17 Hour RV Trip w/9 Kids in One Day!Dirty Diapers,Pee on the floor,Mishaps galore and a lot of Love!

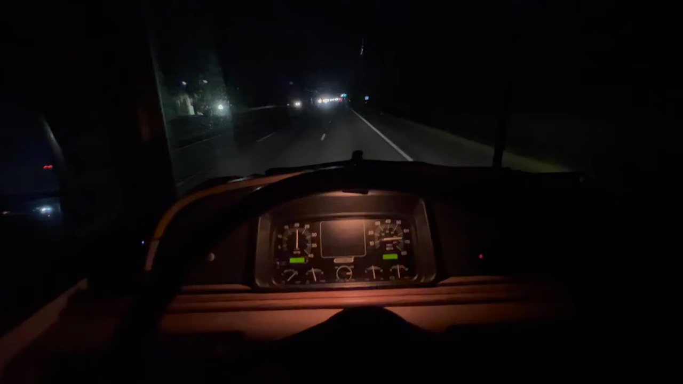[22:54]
So a fun fact about our year 2000 bounder is that the dashboard lights did not work. Found out after we bought the vehicle and I was driving home and was coming in tonight and I was like, huh, I can't see the dashboard. So I got this little cheapy light right here off of Amazon for like 15 bucks. And it's actually pretty sweet. It gives me like an amber color to the dashboard here. So it's not like glaring in my face. And it works just fine lighting everything up so I can see the speedometer and my fuel tank and all that fun stuff.